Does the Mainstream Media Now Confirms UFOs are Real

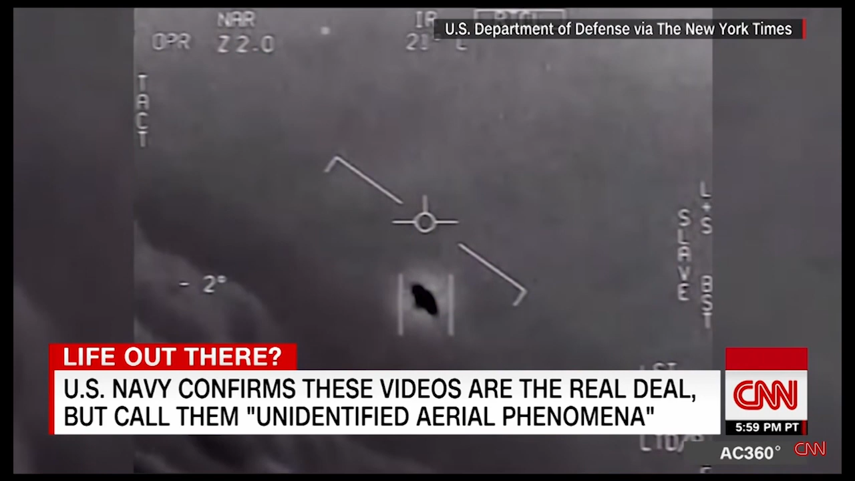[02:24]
But it was run by a military intelligence official who told CNN they found compelling evidence that we quote, may not be alone.
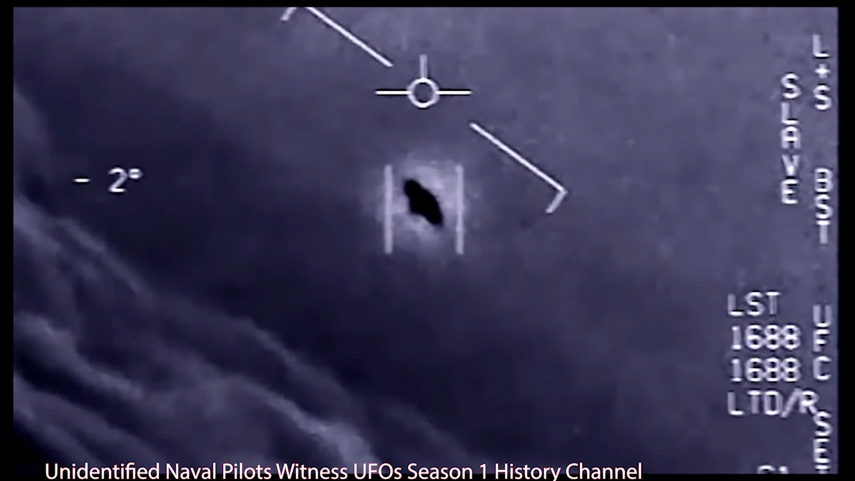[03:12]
Lieutenant Graves says the way the larger craft suddenly rotates at 90 degrees is unlike anything he had ever seen.
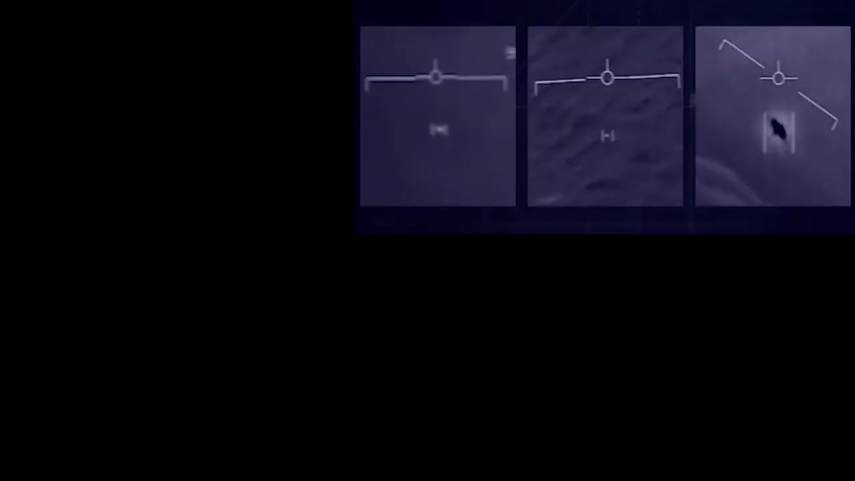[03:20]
The US Navy just made a stunning admission.